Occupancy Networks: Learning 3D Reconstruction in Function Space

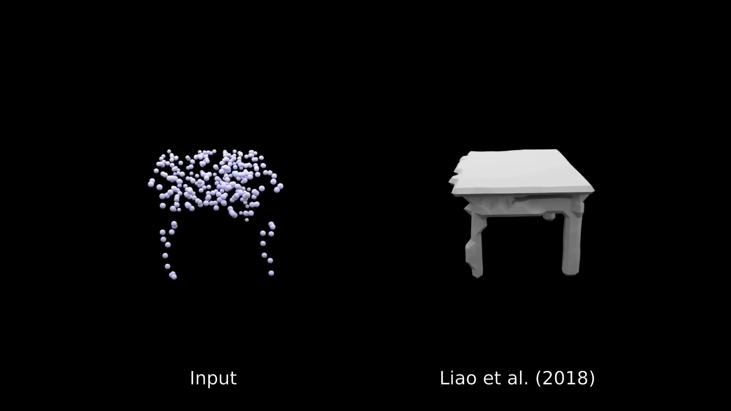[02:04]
Again, we observe that existing approaches suffer from discretization artifacts.